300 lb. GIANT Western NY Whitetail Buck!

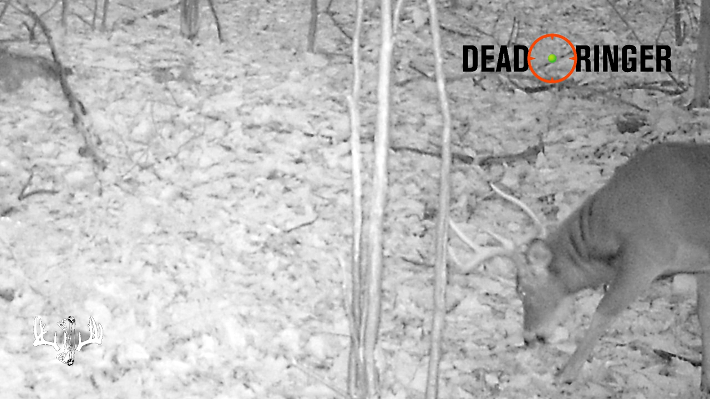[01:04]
He had really, really tall G2s,
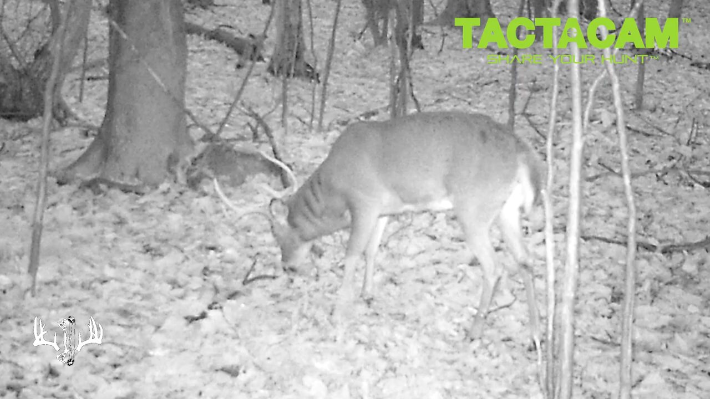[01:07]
and in his rack, it was naturally kind of a higher rack buck anyways.
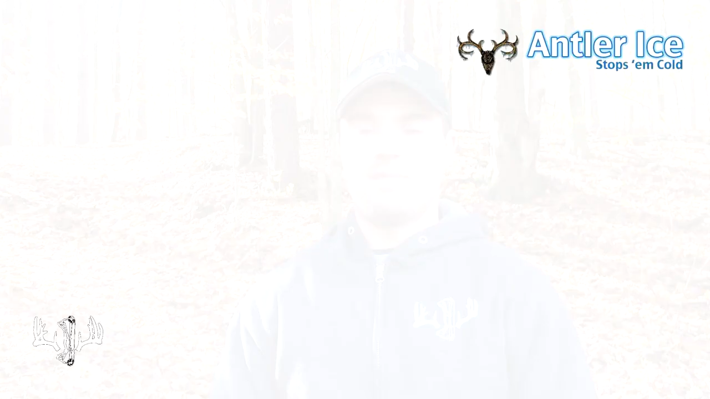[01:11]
And I thought, man, he's got really good chance to have good potential and turn out to be something.
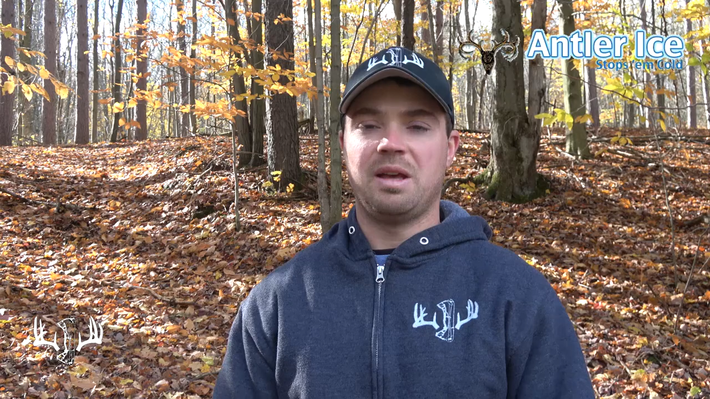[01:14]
So the end of the season rolls around,
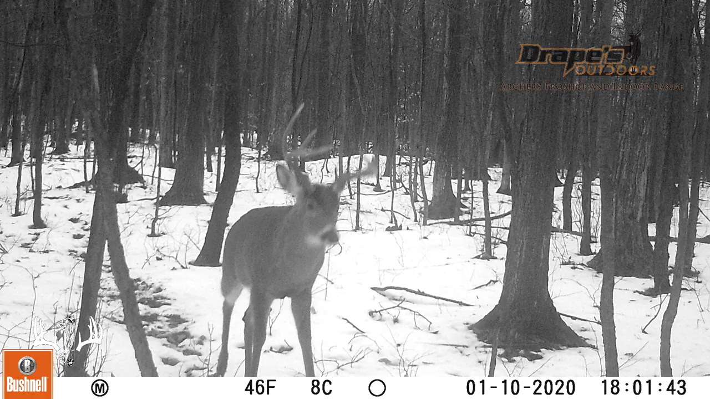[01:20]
and he shows up on camera again,